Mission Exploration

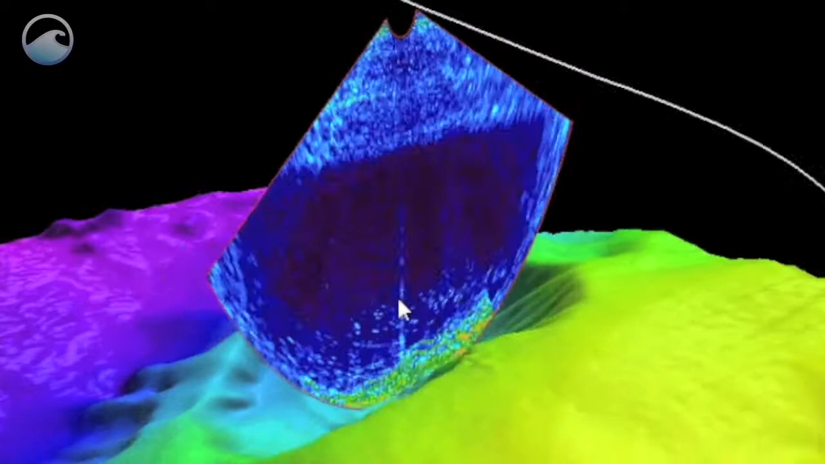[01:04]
creating 3D imagery of underwater ridges, trenches, volcanoes, and even plumes.